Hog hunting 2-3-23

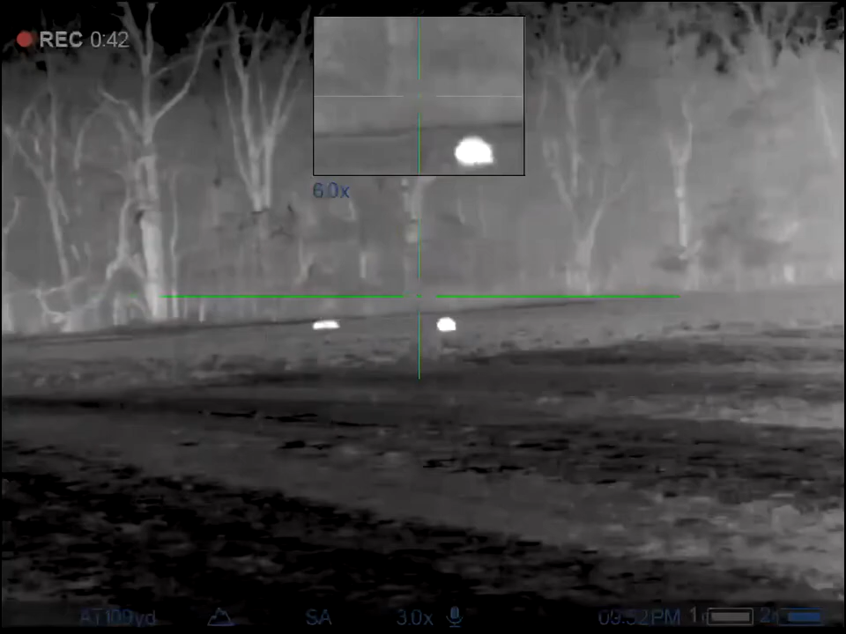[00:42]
To the right, to the right. There's still one
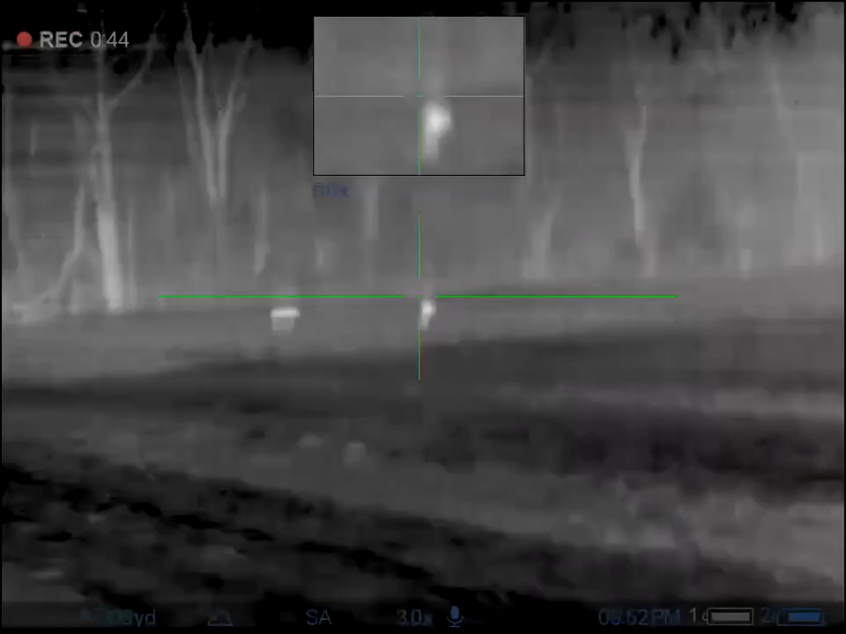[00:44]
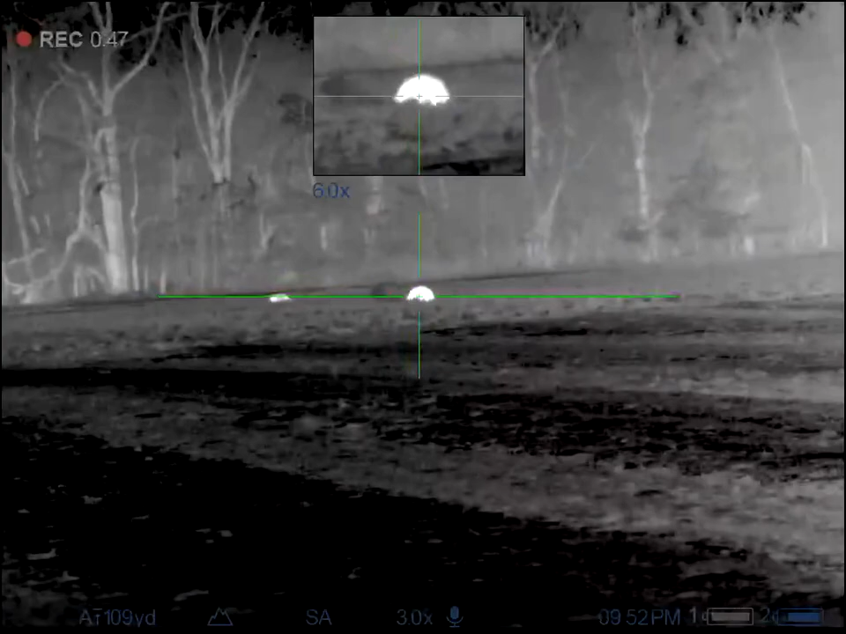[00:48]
running. Oh, behind it, behind it. Running to the left now.
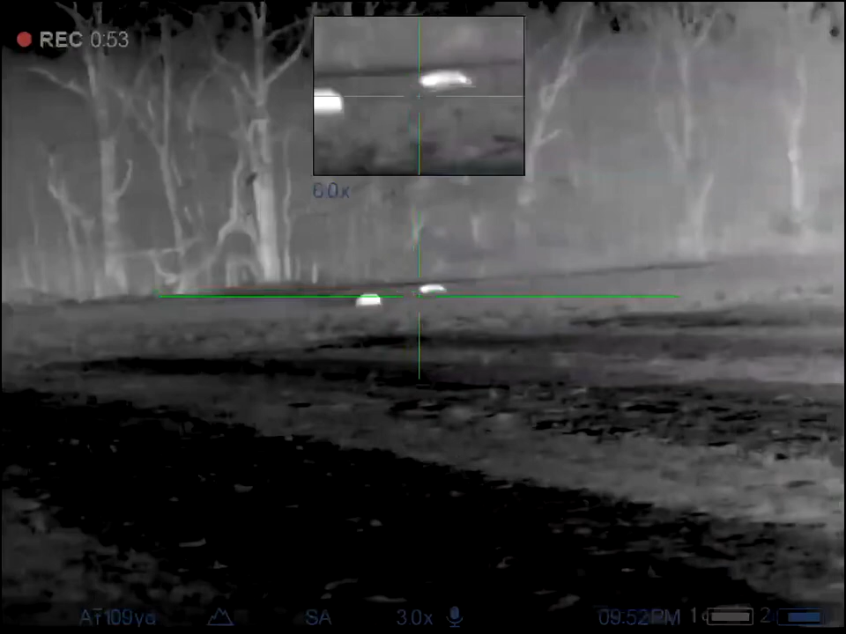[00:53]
I think it's hit. I think it's hit.